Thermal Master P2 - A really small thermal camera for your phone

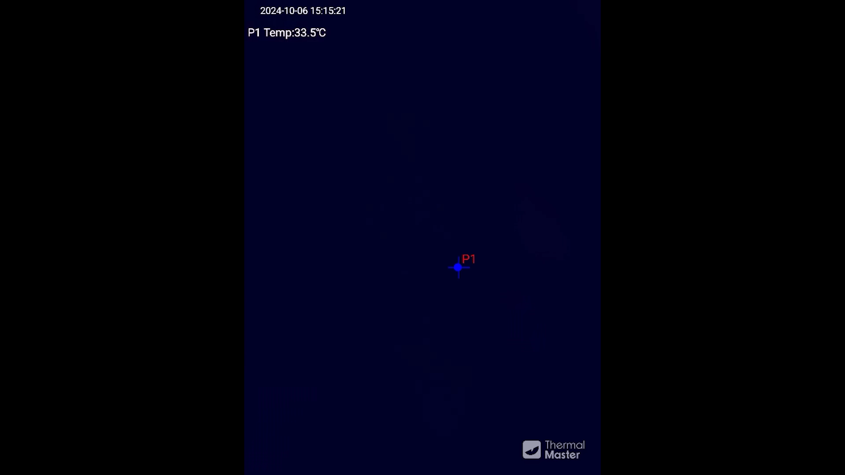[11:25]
On screen: spot 33.5°C
here's me on selfie mode and I'm just turning the HD on and off and it's kind of hard to tell when it's on and when it's off.
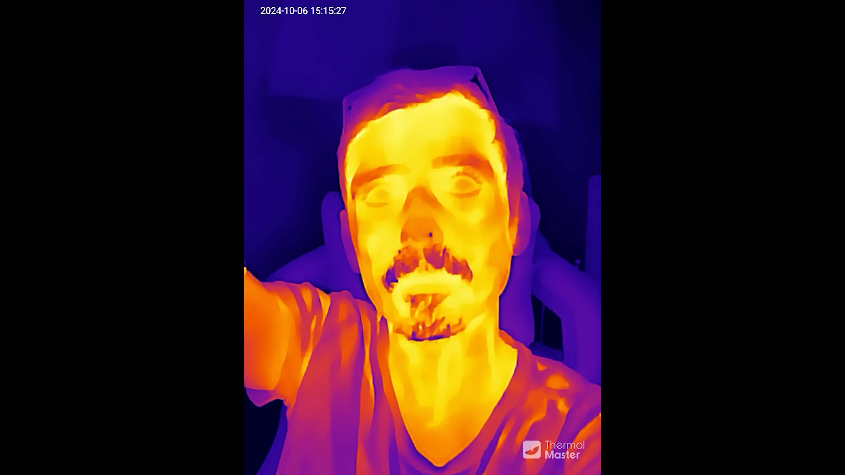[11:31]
When it is on it just all looks a bit smoother and a bit
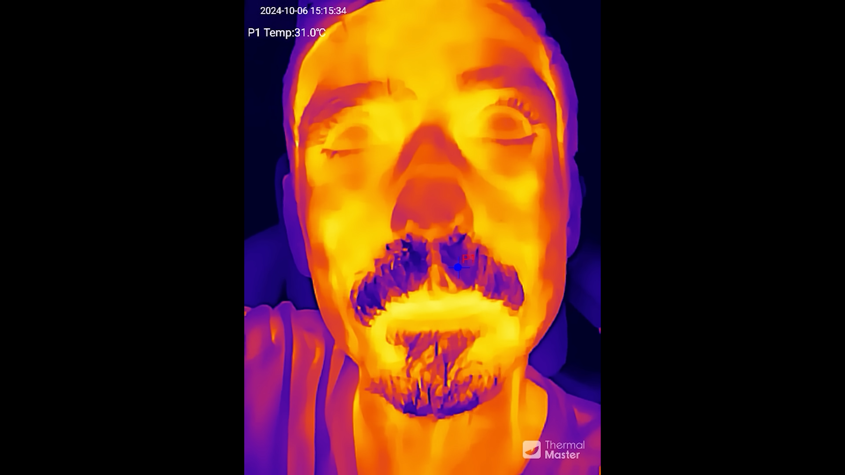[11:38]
On screen: spot 31.0°C
less realistic but not so much that I would bother to switch it on or off depending on the use case,
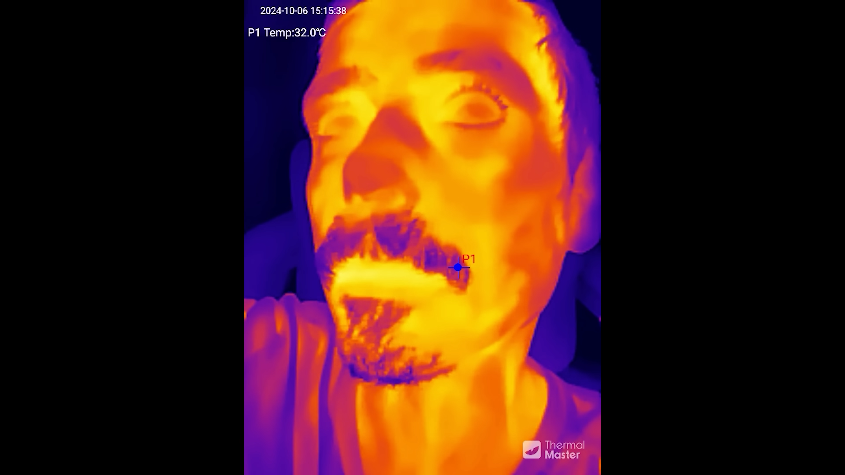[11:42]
On screen: spot 32.0°C
I would certainly leave the HD mode on the entire time.
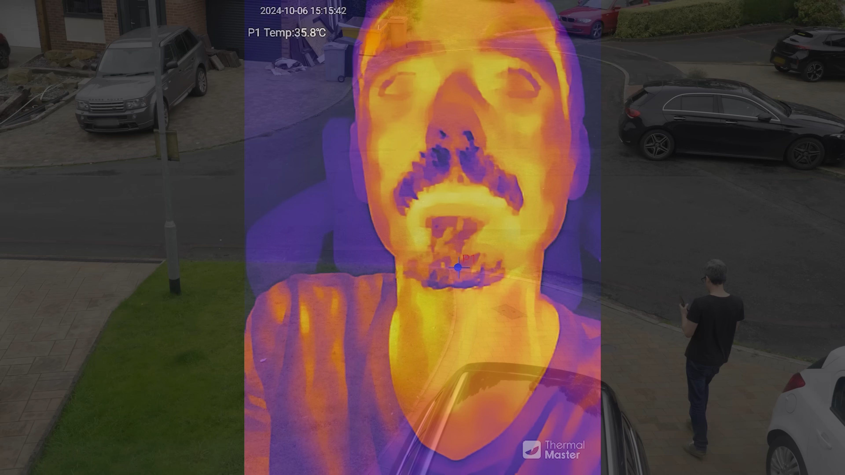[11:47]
On screen: spot 35.8°C
Okay here's another use case, if you want to film your house with your thermal camera you need to go outside and point the camera at your house.
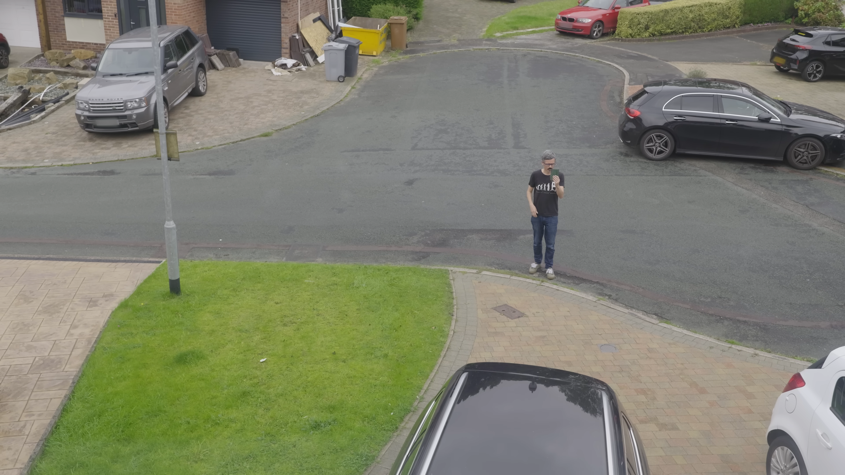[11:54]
So here's the Thermal Master P2, that's how far back I needed to stand in order to get the whole house in the shot, if I want to get the house and the garage in the shot I needed to go back just a few more steps to this far out,
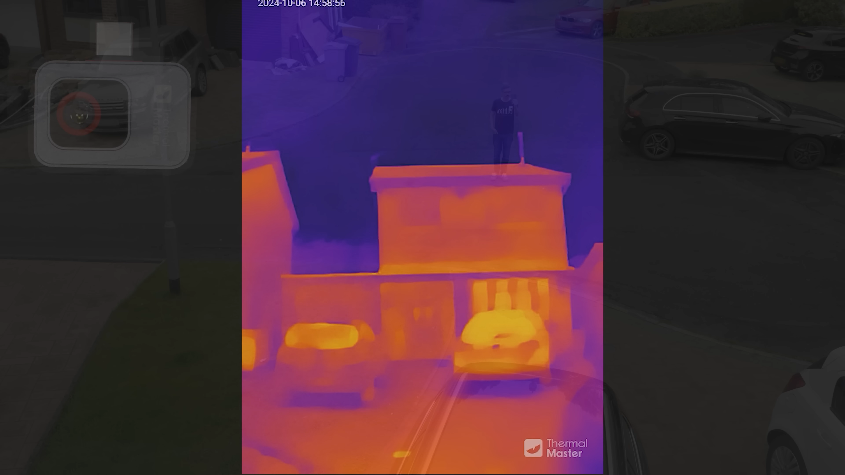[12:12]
my neighbours are wondering what I'm doing at this point and there's my whole house and that's quite useful, I think people want to use their thermal cameras to see where the house might be losing heat.
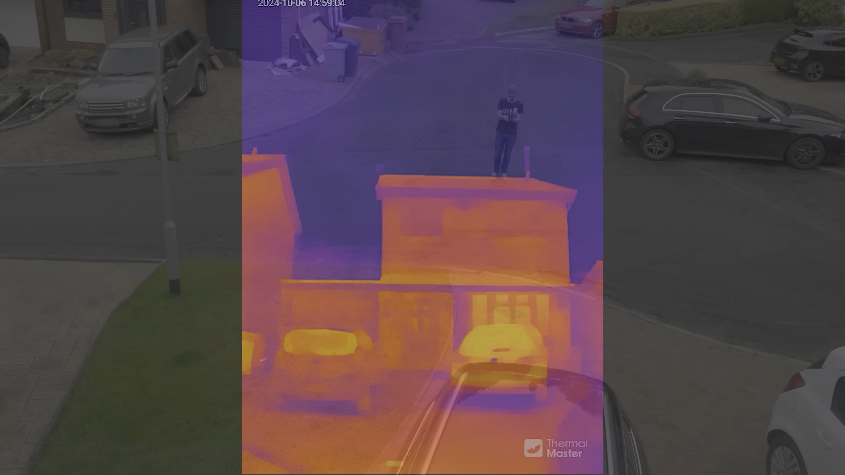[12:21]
Now with a macro lens, in this case a top done, if I stand here and use that camera I'm definitely not going to get the whole house in the shot,
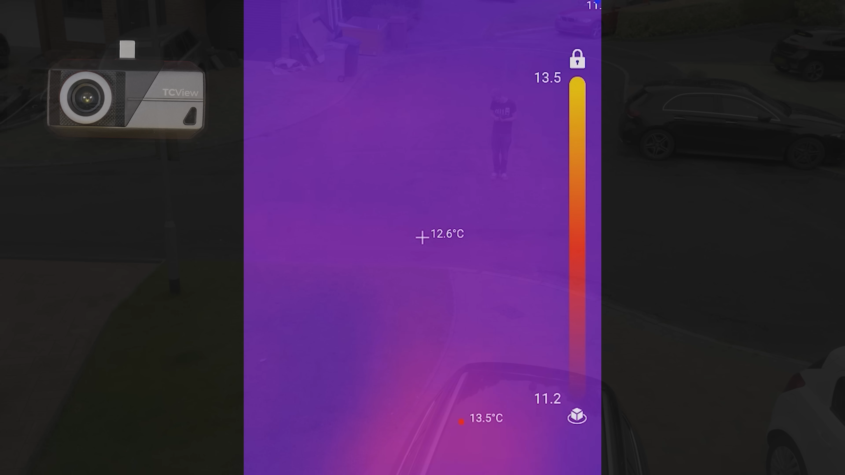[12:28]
On screen: spot 12.6°C, max 13.5°C
once I've focused it, there you go, I've just got a few windows in the shot, so I needed to walk further back.
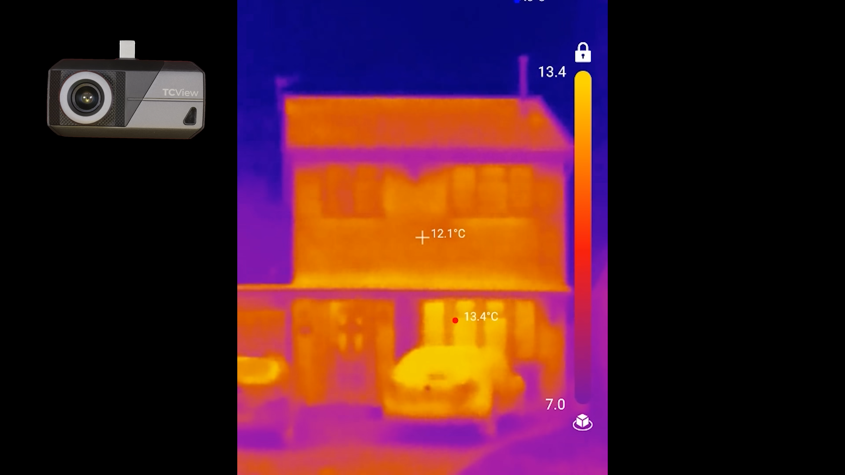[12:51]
On screen: spot 12.1°C
And standing all the way back almost on the neighbours drive, I still couldn't get the whole house and the garage in, although the picture I think was fine. Okay, actual use cases aside, here's a nice thing about USB-C,
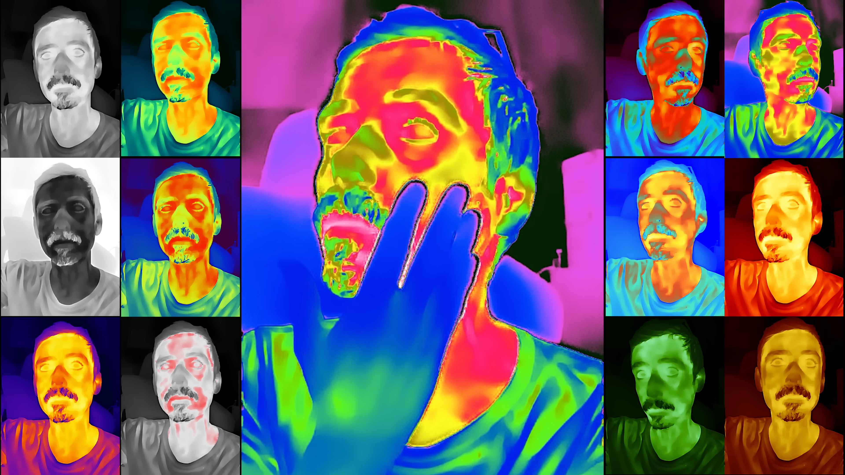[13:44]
and I'm going to paint my own face using temperature here, there we are, lovely, so lots of options there.
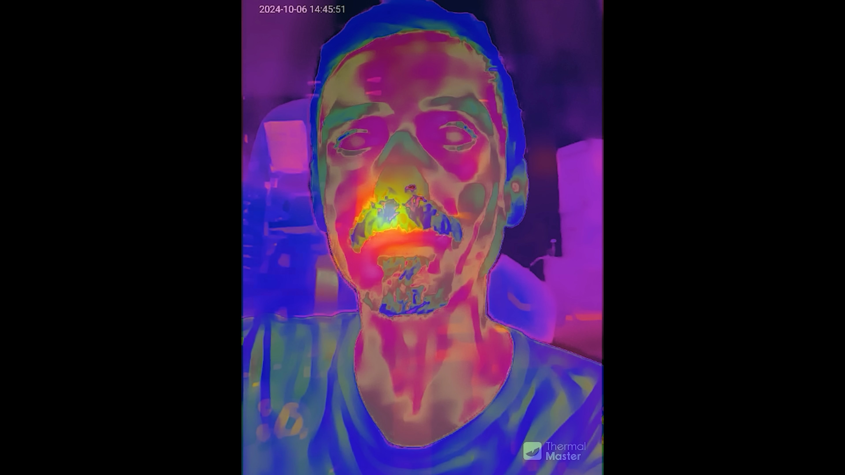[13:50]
A couple of strange things happened while I was testing, one thing,
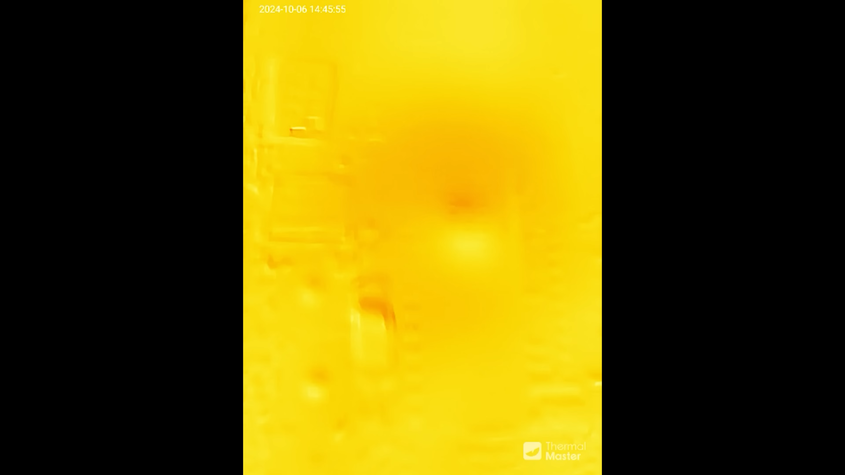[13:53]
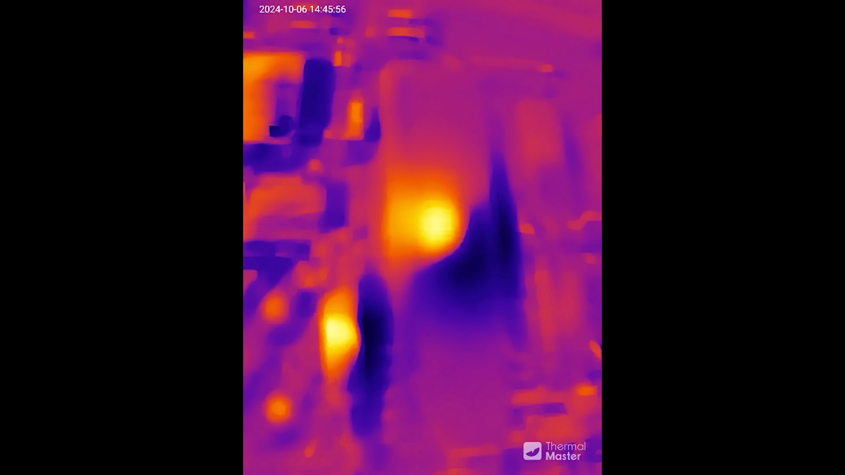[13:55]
I had this bug where the camera kind of flashed and burned an image on, which didn't go away, I think this is a bug,
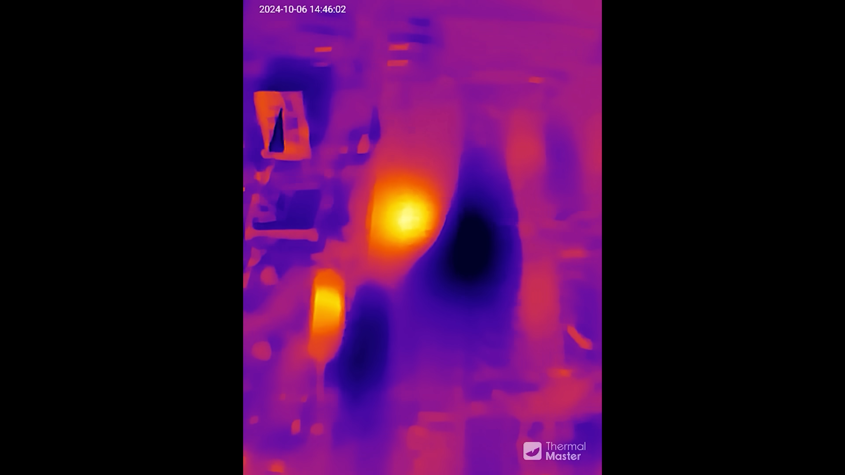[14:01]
and something that Thermal Master might want to look into, I had to unplug the camera and plug it back in again to get it to behave itself again.
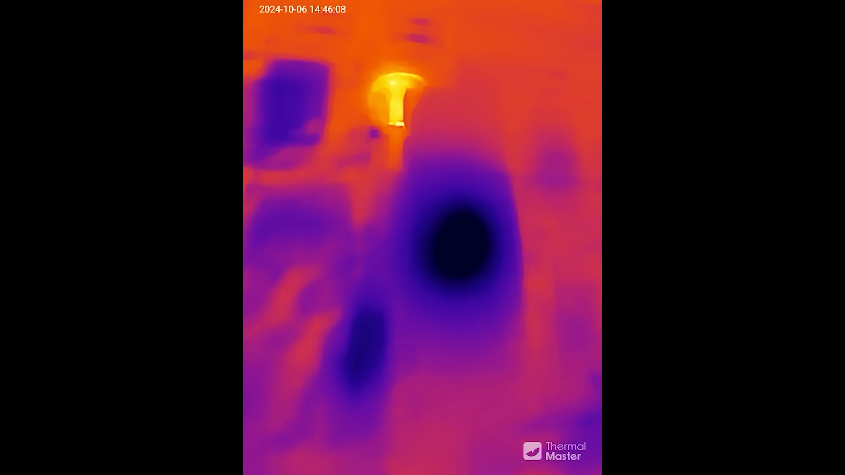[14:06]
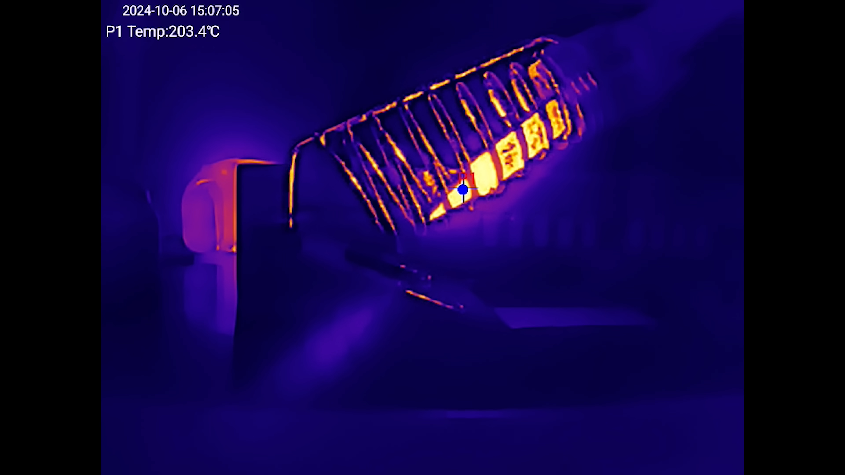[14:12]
On screen: spot 203.4°C
Secondly, I wanted to try the auto temperature range, so I pointed it at my soldering iron as it heated up on auto, and the temperature got stuck at 203.4 degrees C. It was only when I manually changed the temperature range to the higher temperature range did it catch up and get up to around about 300, which is what I had the iron set to. In fact,
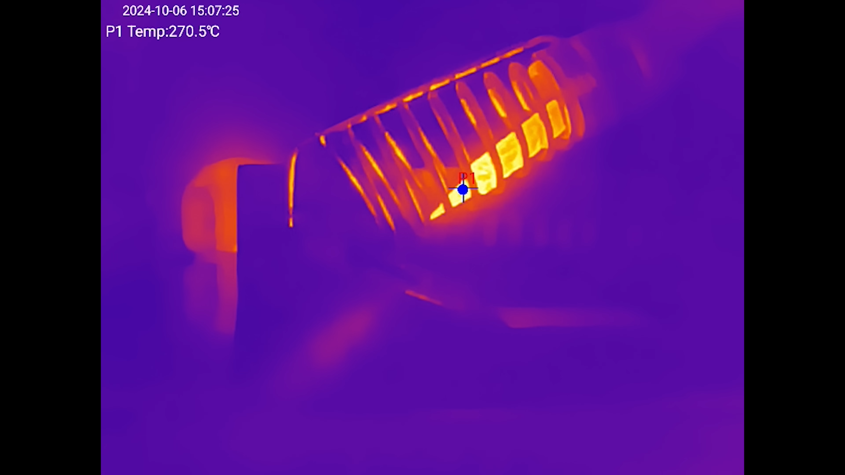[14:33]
On screen: spot 270.5°C
let's bring the iron a little bit closer and see if we can get a reading which is a bit closer to what I set the iron to, which was 350, and the tip is getting up to about 320.
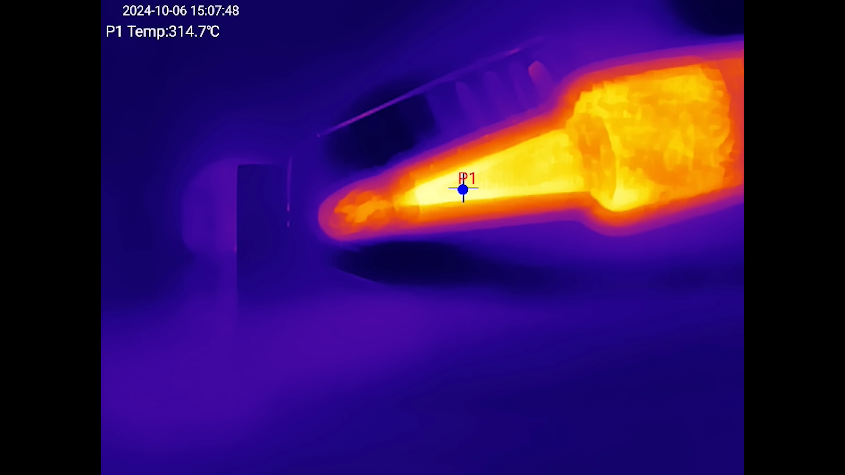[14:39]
On screen: spot 314.7°C
I don't know where that disparity comes in,